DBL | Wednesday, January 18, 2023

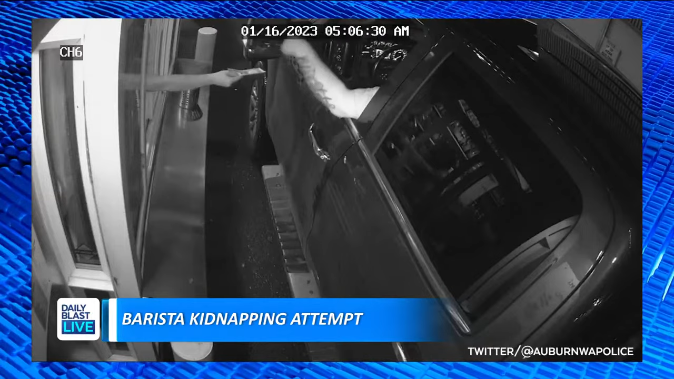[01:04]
So surveillance, this is what happened. This video went viral. Okay, the video shows a man attempting to kidnap a barista at a drive-thru near Seattle. The barista pulls her hand back inside foiling the attempt and the man in the video drops his change.